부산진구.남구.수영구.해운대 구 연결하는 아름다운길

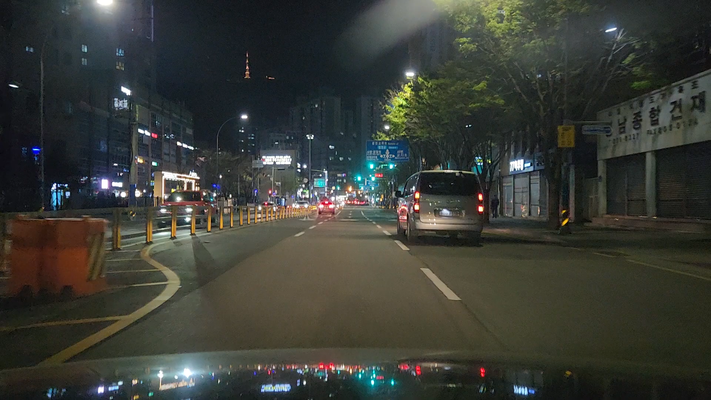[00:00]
여러분 안녕하십니까 착한요리사TV 장사노랑이 이새빈입니다. 반갑습니다. 3월 30일 저녁 8시가 지나가고 있군요. 오늘도 하루 일과를 마무리하고 또 여러분들과 부산의 아름다운 길 한번 달려보겠습니다. 오늘의 코스는 제가 여기가 삼정교차로입니다. 밑으로 내려가 무척으로 내려가면 서면 부산 도나가 서면 1번가로 가고 좌측으로 가면 부산시청 쪽으로 가고 직진으로 가면
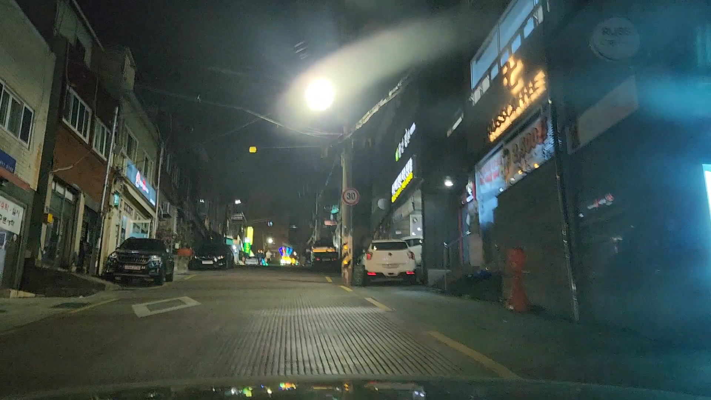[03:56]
있었는데고 자 여기서부터 제가 전포동 산복도로 자 전포동 산복도로 한번 올라가 보죠. 여러분 자 전포동도 예전 전포동이 아닙니다. 여러분 전포동에 옛날에 인구가 얼마나 많았습니까?
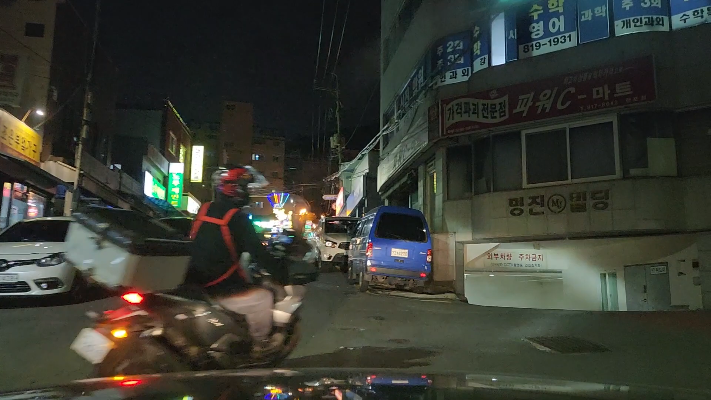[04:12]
자 전포동에 흥아타이아 옛날에 흥아타이아 대우자동차 이 공장이 큰
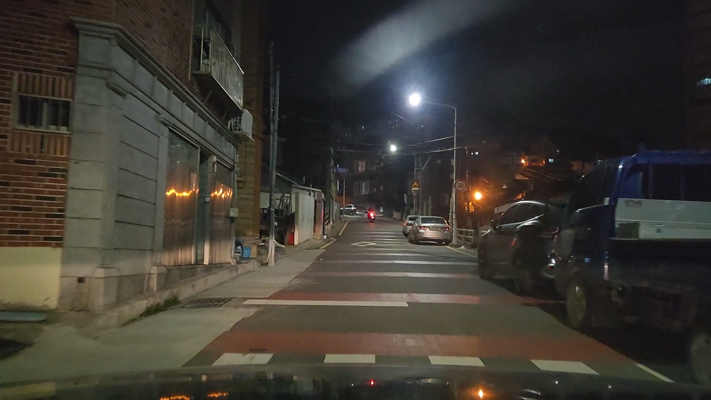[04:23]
공장이 전포동에 신발공장도 많았고 타이어공장도 많았습니다. 그래서 이 주택에 전세 사는 사람들 전세방을 놓고 할 정도로 인구가 많이 있었는데 지금은 슬럼합니다.
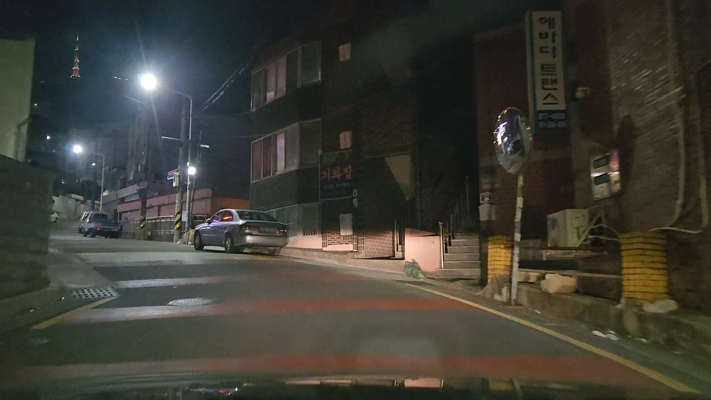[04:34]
아예 없습니다. 자 이 좌측편에 기아집 아구침 볼침집도 유명한 집입니다.
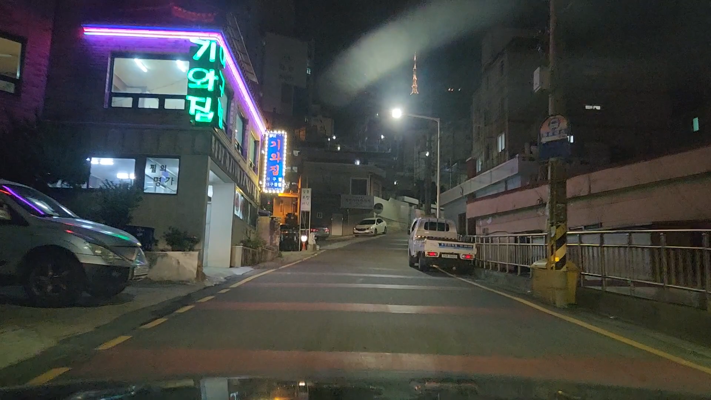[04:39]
지금 20년 넘은 그런 맛집입니다.
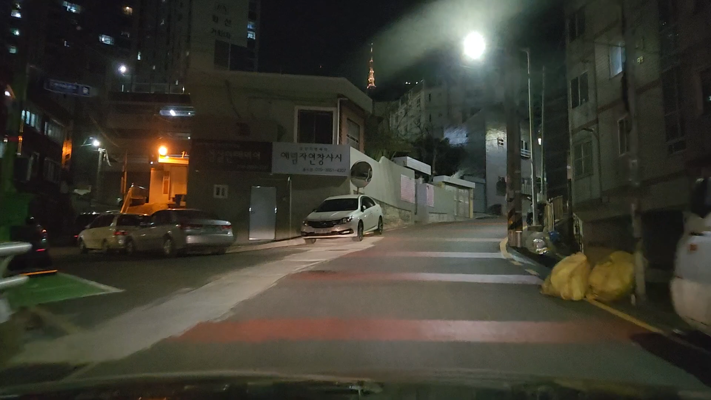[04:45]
자 이 집은 다 이 좌측편에 주택인데 지금 여러분들 잘 보십시오.
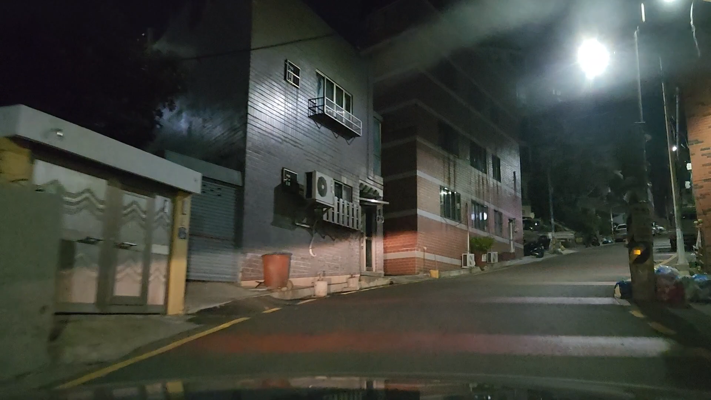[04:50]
좌측편 우측편 주택 한 부록만 남고 전부 다 재개발 다 됐습니다.
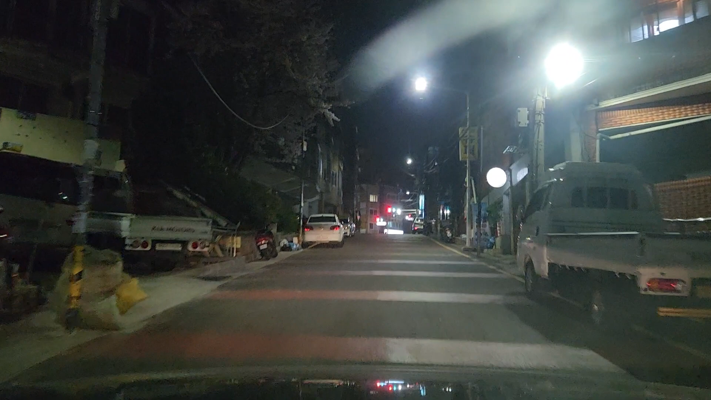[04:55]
지금 이게 올라가면 우측 좌측 전부 다 지금 아파트 하나아파트
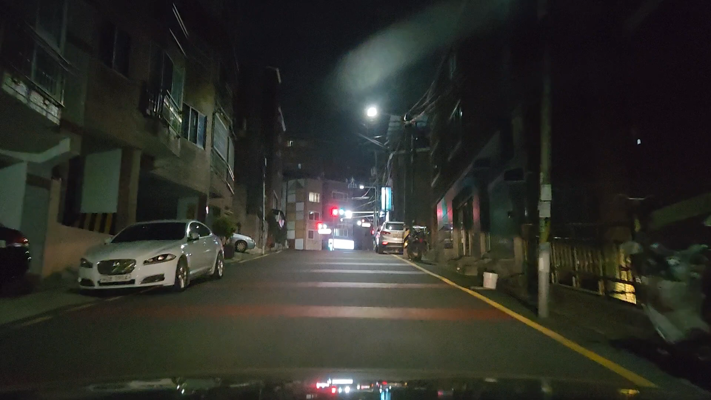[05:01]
아이파크 현대 다 아파트를 짓고 지금 이 부분만 딱 남아가 있어요. 상당히 신호가 바뀌었네요. 자 이 신호를 한번 살짝 들어가봤습니다. 자 여러분 이게 지금
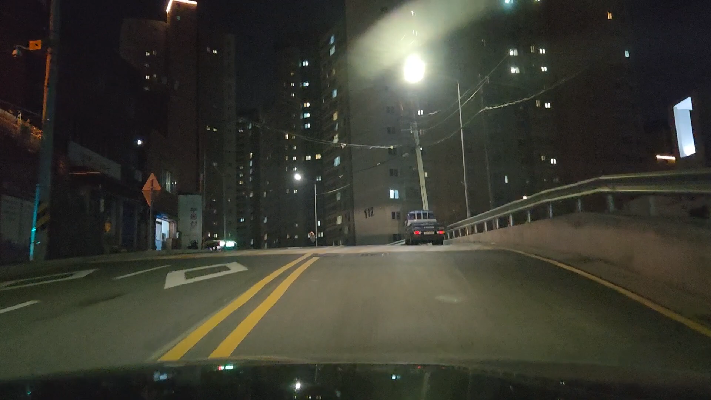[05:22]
자 이게 조금 가면은 자회전하면은 민방위 훈련장이 보이는데 이 우측 좌측 전부 다 주택하고 요 조금 더 가면 오래된 점포 아파트가 있습니다. 점포 아파트 옆으로 빼고는 전부 다 재개발이 다 되어 있습니다. 자 우측편에 정말로 아이파크 대단지 아파트가 들어서 가 있고 여기에 주택이 어마어마하게 있습니다. 대우자동차가 있었을 때
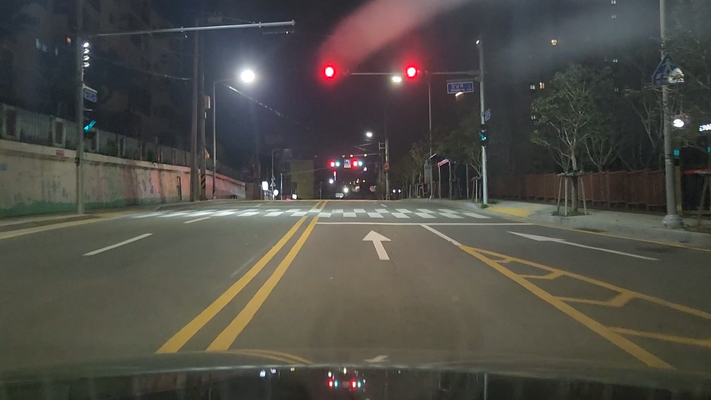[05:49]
대우자동차에서 근무하는 분들 흥아다이아에서도 근무하는 분들 요 밑에 한신아파트 자리가 아마 흥아다이아 자리인지 압니다. 거기 조금 내려가면은 옛날에 시외버스 터미널 기독교 방송 자 이 밑에가 시외버스 터미널 있을 때만 해도 이게가 엄청나게 사람들이 인구가 밀도가 높은 데입니다. 그런데 역사 속으로 다 갔네요. 자 부산을 떠나서 한 30년만에 점포동 사시다 오시는 분 아 여기가 어디 뭐 잘 못 왔나 이래 생각할 겁니다.
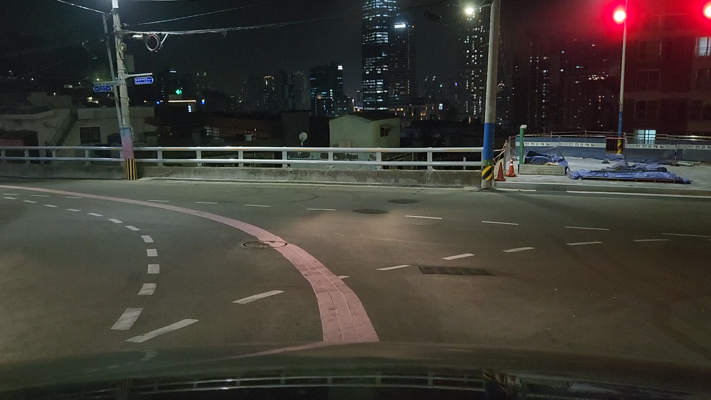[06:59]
저기 한 60층 되는데 엄청나게 큰 게 지금 딱 절반으로 보이고 있네요. 자 저게 금융단지입니다. 금융단지를 조성해 놔놓고 막 시부식하게 되고 있는 그런 경우입니다. 상당히 금융단지 조성할 때 저 자리가 군부대 자리였거든요. 군부대 자리였는데 저도 군부대는 다 이사가쁘고 지금 동천입니다. 동천 옆에 지금 자리 자고 있는 금융무역센터입니다. 자 여러분 신호가 떨어졌네요.
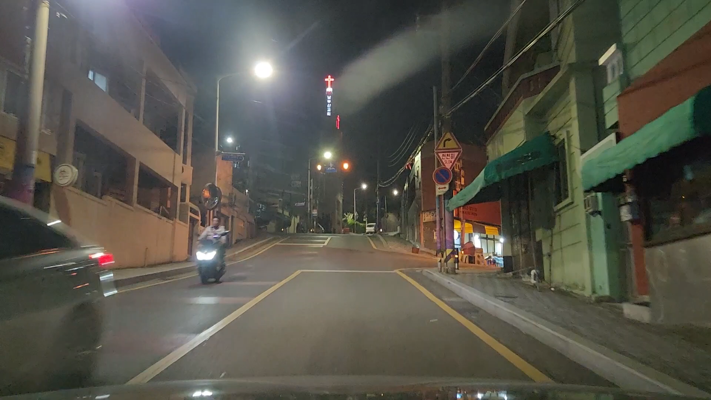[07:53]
표지판이 나올 겁니다. 자 이 건물을 지나가지고 조금 올라가면 저기서 여기서부터 자측편부터 옛날에 무년동 공동모지 자리입니다.
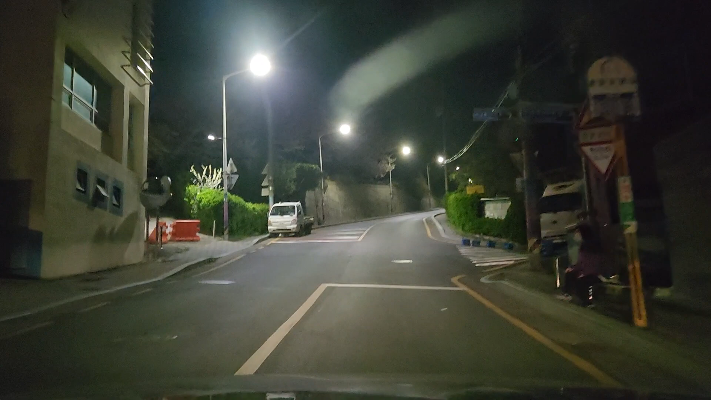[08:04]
상당히 무년동 요예 일하들이 많습니다. 밤에 울음소리가 나가지고 일로 못 올라가 댕긴다는 사람이서 그런 귀신이 많이 나왔다는 그런 고개입니다. 자 이 고개 자측편에 뒤에 집안에 공동모지도 다 있습니다. 이게 상당히 터가 샌댑니다. 그래서 요 밑에 절이 몇 개 있습니다.
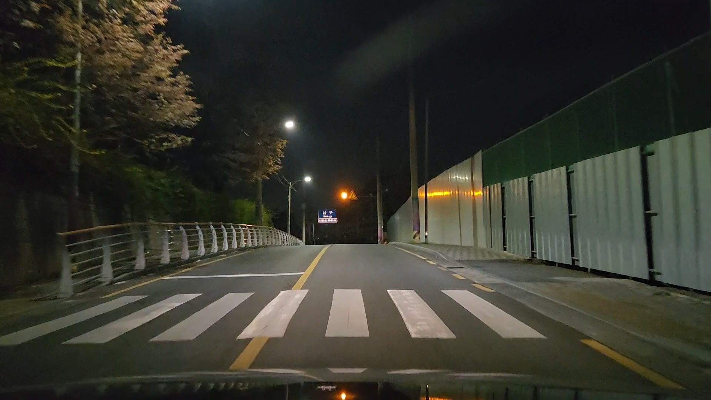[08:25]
은혜사도 있고 절이 많이 인각사도 있고 많은 절이 있습니다.
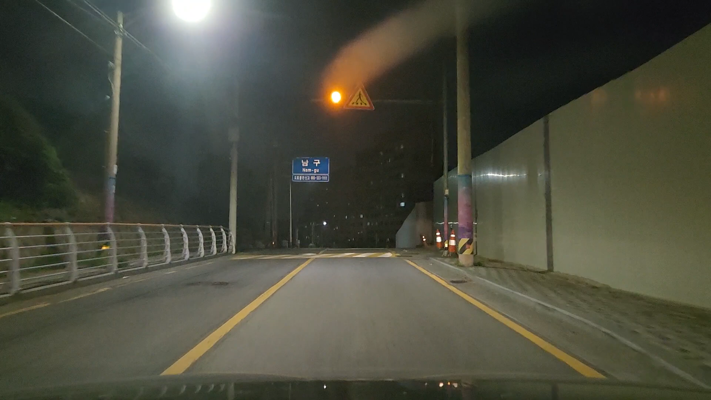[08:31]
자 여기서부터 남구 자 이 넘어가면은 남구 대현동 우측편에 지금 아파트 지금 짓는다고 칸막이를 다 지났네요. 자 여기서 쭉 가면은 벚꽃이 상당히 많은 비가 있을 겁니다.
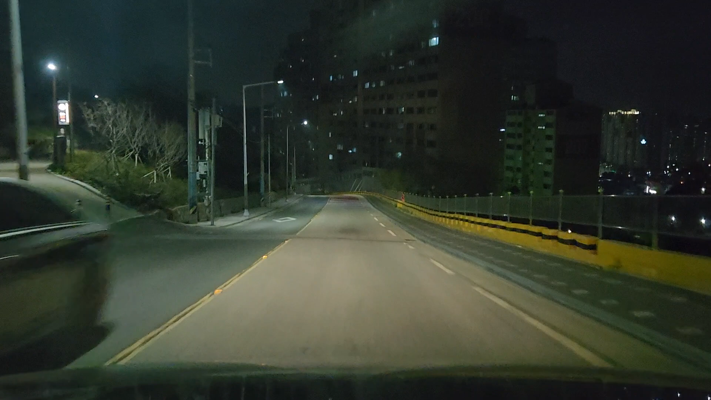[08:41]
자 여기는 예전부터 있었던 현대아파트 자 대현동 현대아파트라면 이거도 난리입니다. 현대 지금 여기가 1차고 밑에는 2차가 또 있습니다.
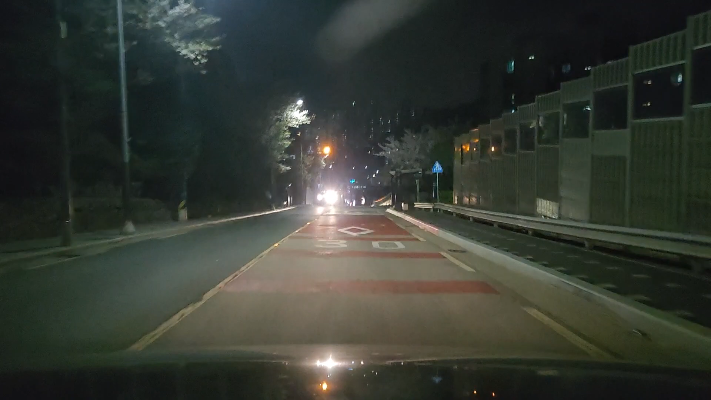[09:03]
자 벚꽃이 눈으로 살살 들어오죠. 근데 여기는 여러분 가로동이 없어 가지고 벚꽃이 지금 많이 피가 있어도 자 카메라에 잘 안 잡히는 것 같습니다. 색상이 조금 더 내려가면은 여기에서 쭉 내려가면은 저 통과하면은 고개 하나 더 넘어가면 벚꽃이 많이 보일겁니다. 여러분 자 이게 남구 대현동입니다. 자 부산에 유명한 남구 아닙니까?